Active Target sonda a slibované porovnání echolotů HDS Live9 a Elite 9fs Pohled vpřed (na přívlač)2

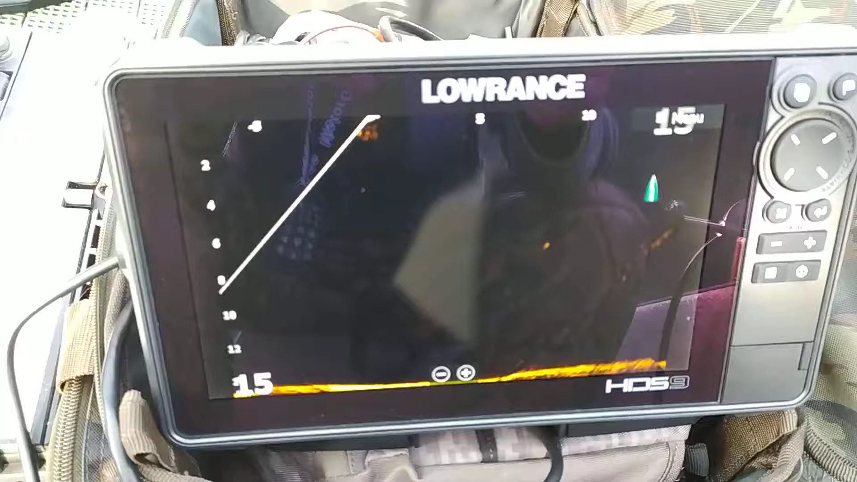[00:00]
Máme tu HDS 9, je tam pohled vpřed,
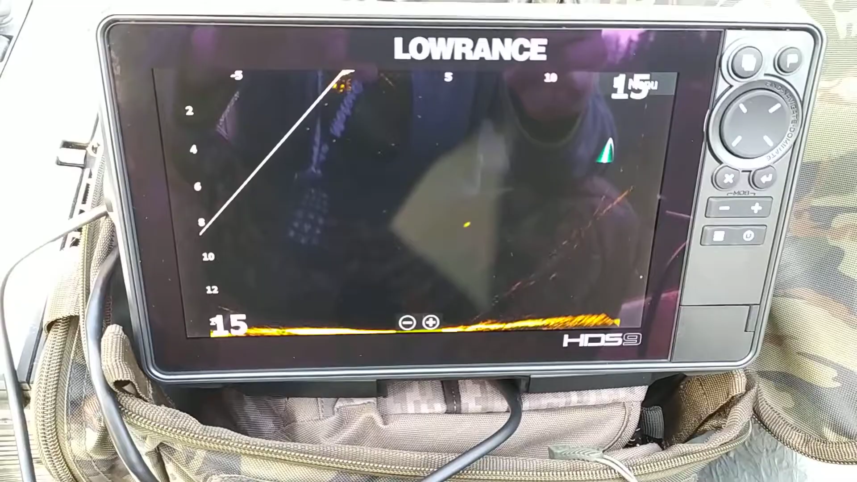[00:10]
zkoušíme target sondu, dáme se mě zapnout elitku a když také na první dojem,
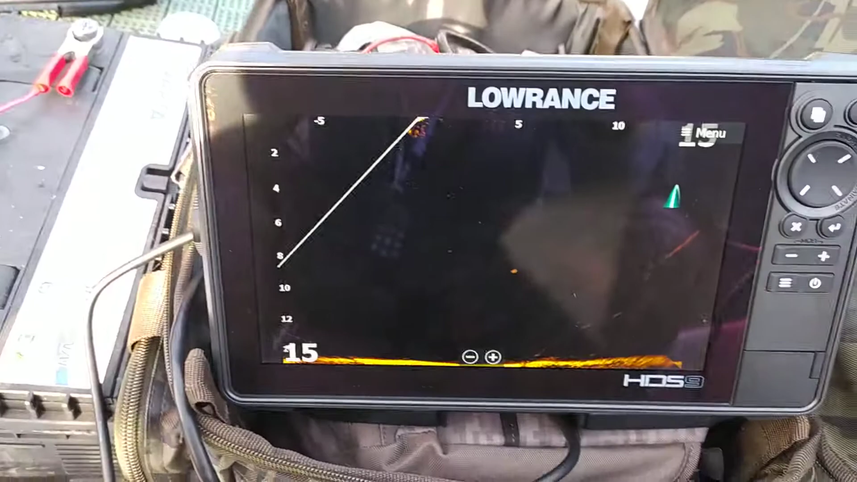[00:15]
je to čistější obraz na tom HDSu, ale vidět je to fakt hodně podobně.
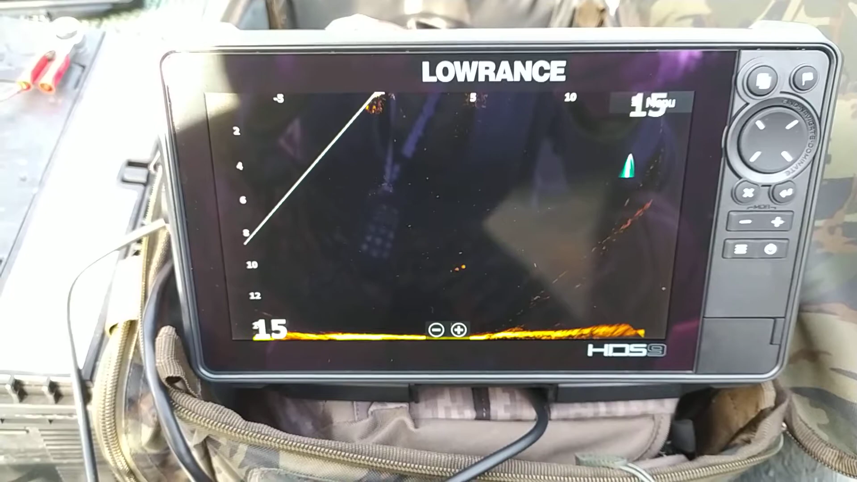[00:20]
To je asi takový můj první dojem, budem zkoušet ještě vertikální chytání,
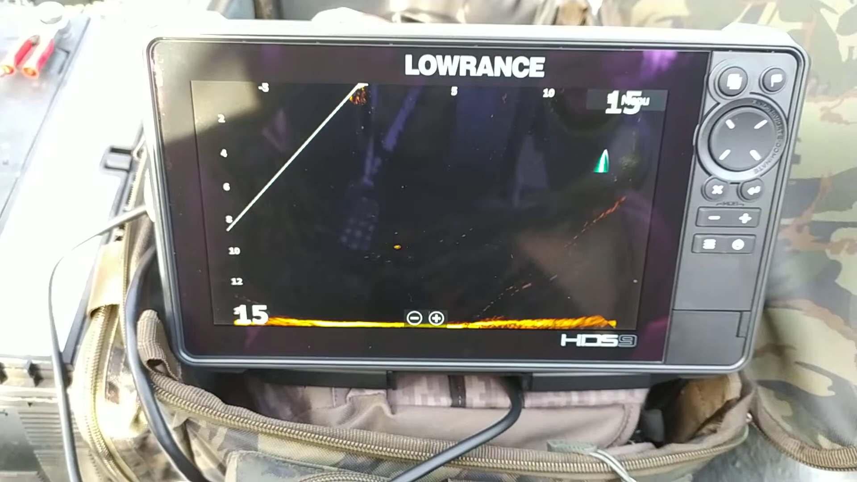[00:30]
tohle je pohled vpřed, ještě zkusíme pohled vdůlu na tu vertikalu, kde uvidíme, jaký v tom bude rozdíl.
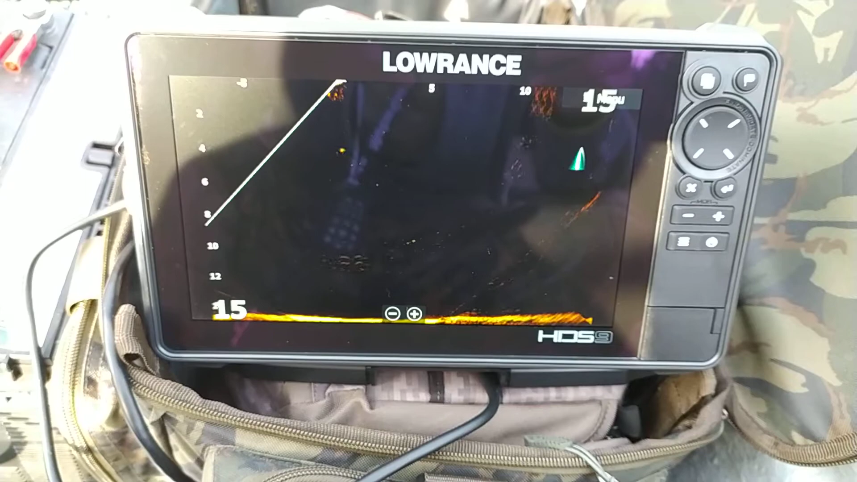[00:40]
Pak bude ještě růče vidět rozdíl, až tam bude ryba, když se bude vábit, vertikálovat a tak dále. Takže první dojem je to hodně podobný s tou elitkou FS9.